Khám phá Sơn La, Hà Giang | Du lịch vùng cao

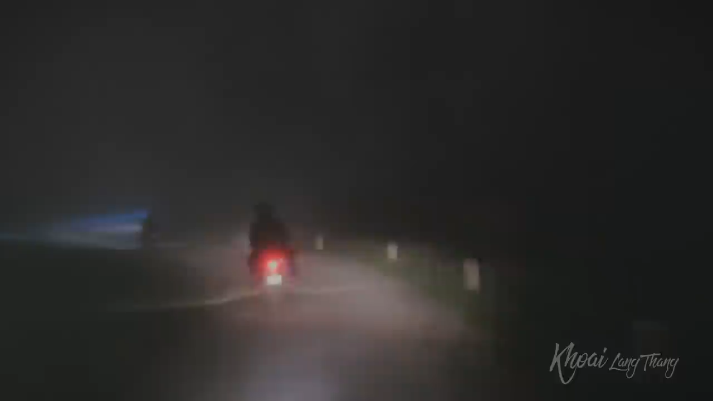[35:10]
Wow, tầm nhìn xa trên 10 cây chuối vì quá nhiều mây. Không thấy đường đi.